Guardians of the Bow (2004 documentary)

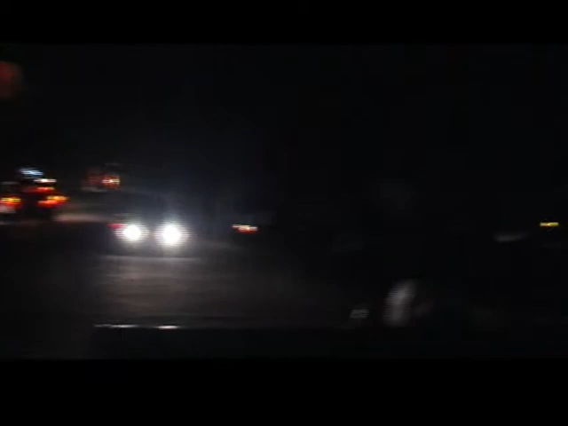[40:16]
with only the moon and the passing headlights to guide them.